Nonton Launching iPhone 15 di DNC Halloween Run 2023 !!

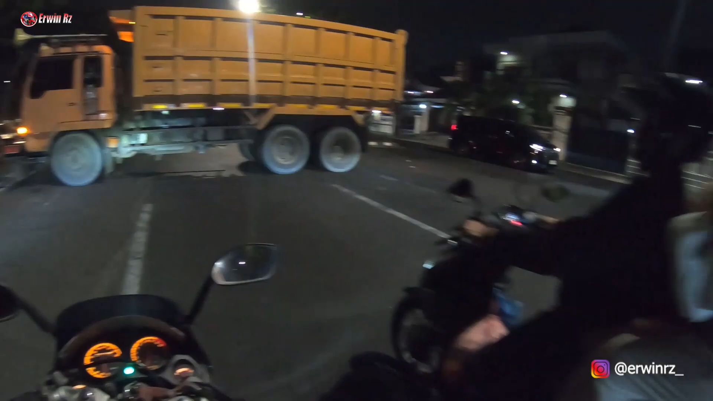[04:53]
Anjir, udah ketinggalan rombongan pakai ada truk belok segala ya. juga nih, ayo gue tungguin. Ayo bro maju.
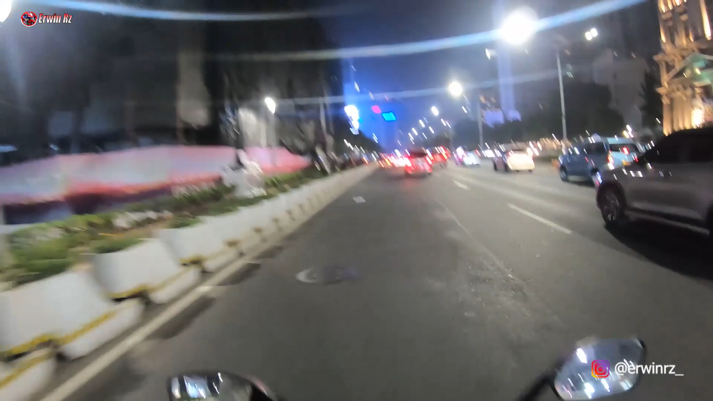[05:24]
Ini gedung apaan lagi? Perlu lihat gua. Iya, gedung apaan? Wah, ini kita udah sampai nih, guys. Kita sampai di Cilax.